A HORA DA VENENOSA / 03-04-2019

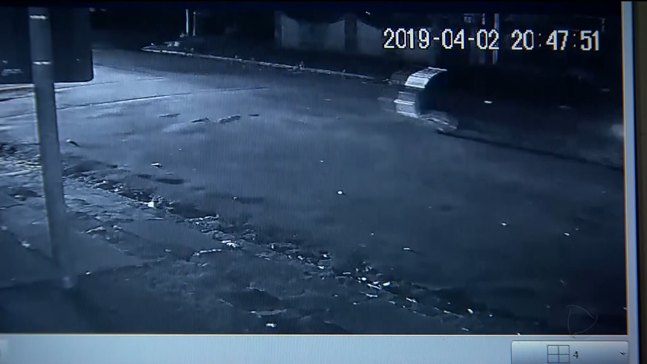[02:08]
Uma câmera de segurança gravou o que parece ser o carro usado pelos assaltantes. O veículo preto aparece dando ré.
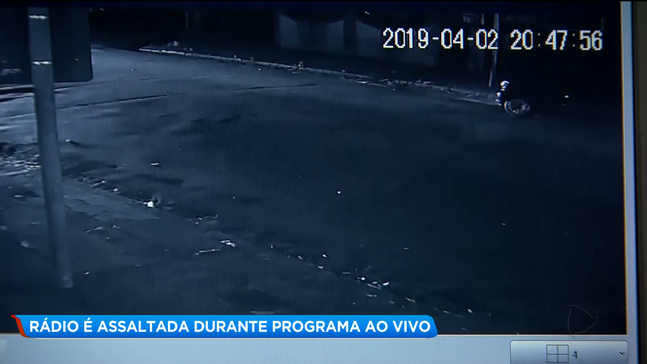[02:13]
Não é possível ver a placa e nem os criminosos descendo. O carro fica estacionado por cerca de 5 minutos em frente à rádio. 10 minutos depois, chega a polícia. Dentro do prédio, um programa era transmitido ao vivo pela internet.